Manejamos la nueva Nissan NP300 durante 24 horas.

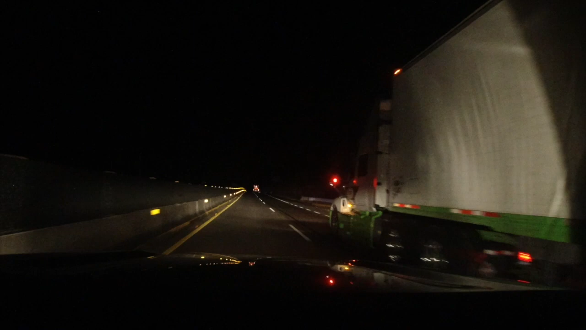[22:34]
un par de horas preparando nuestra salida cenamos cosas por el estilo y justo al filo de las 10.15 vamos encaminados a Vallarta para entregarles nuestra experiencia completa de NP300 2021 imparable y bueno ya
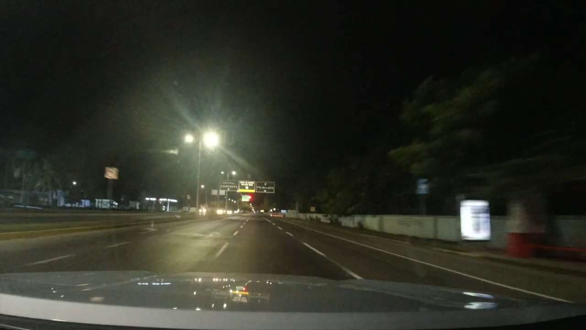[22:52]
estamos llegando justo a Puerto Vallarta son las 3 de la mañana de esta prueba imparable de NP300 de Nissan y pues la verdad es que si ha sido una jornada larga ¿Cómo te sientes Maná?